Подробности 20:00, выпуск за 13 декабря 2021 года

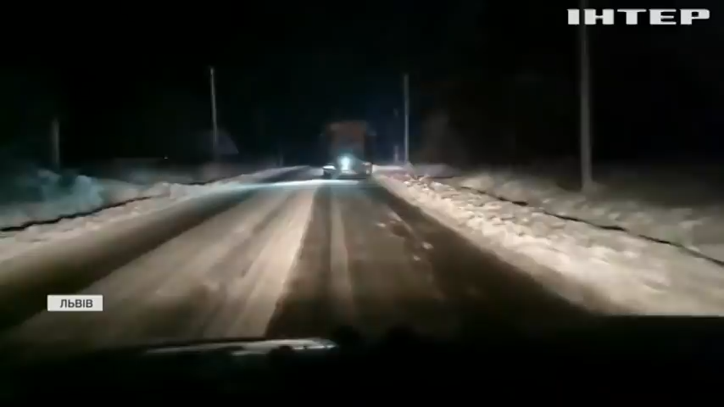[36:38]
Не припиняється снігопад і на Прикарпатті. Шляховики не встигають розчищати дороги. У вихідні навіть обмежили рух для ваговозів на чотирьох центральних трасах.